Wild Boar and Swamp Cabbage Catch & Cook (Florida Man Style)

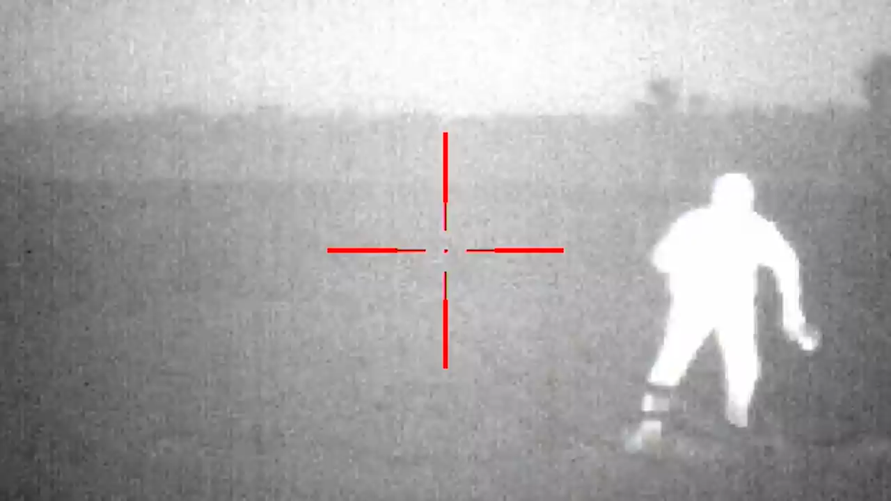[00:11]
Check out my feet. Y'all get ready to laugh because I'm about to take you on a hog hunt that's going to have an unexpected ending.